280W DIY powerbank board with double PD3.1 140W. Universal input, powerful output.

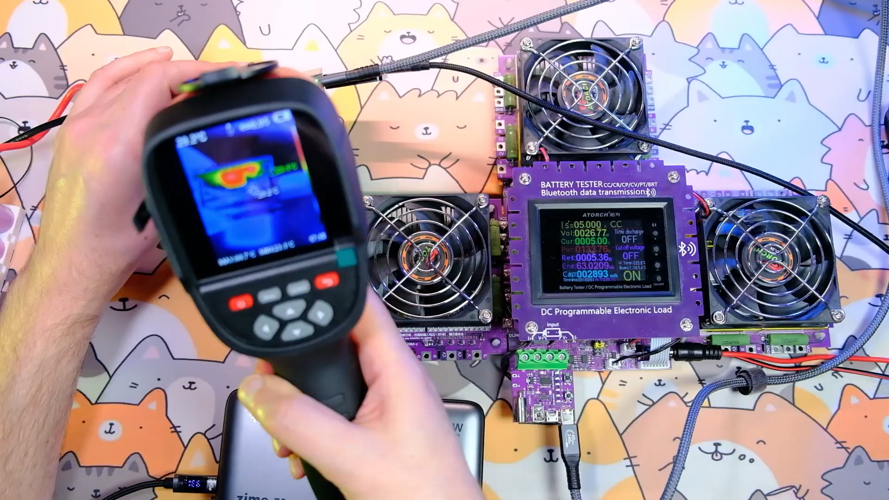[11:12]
On the other side, MOSFETs are at about 70 degrees Celsius. The radiator has warmed to 40 degrees Celsius. The battery's warmed to 40 degrees Celsius. The test can be stopped because the board really delivers 260 watts.
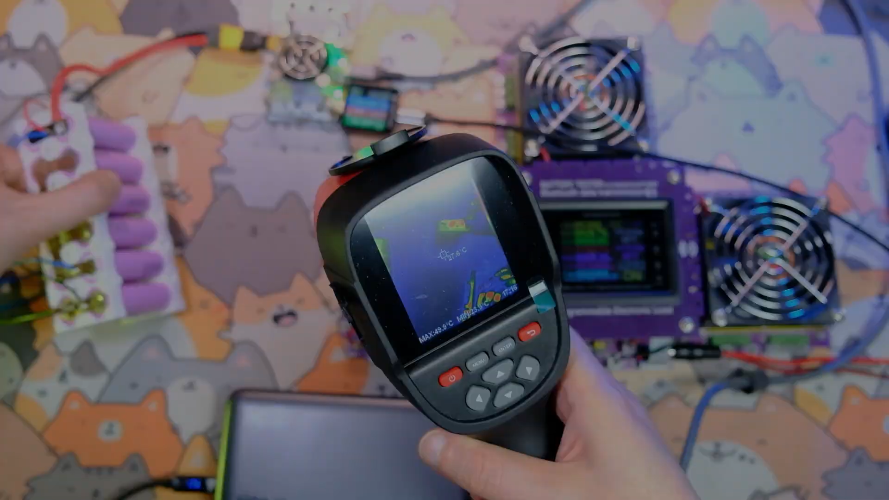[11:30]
Another test. I put the board on charge. The board now takes 97 watts from the charger.